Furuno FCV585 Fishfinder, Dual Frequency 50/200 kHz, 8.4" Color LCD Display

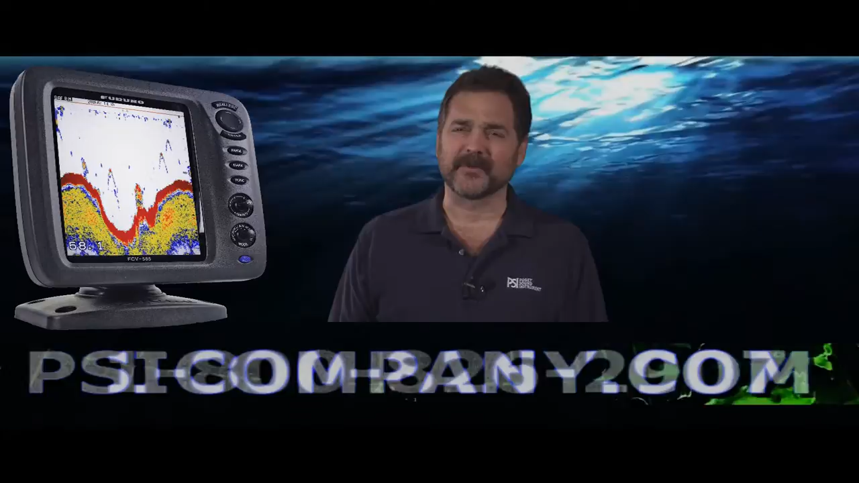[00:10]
Today I'm talking about the Ferneau FCV 585. This is a digital color LCD fish finder, 8.4 inch bright LCD display. This is a premier midline fish finding product, super quality, easy to use controls, and again excellent bright presentation. I'm really hoping for one of these for Christmas but I don't know whether I've been that good. Honey, hope you're listening. This is a great product.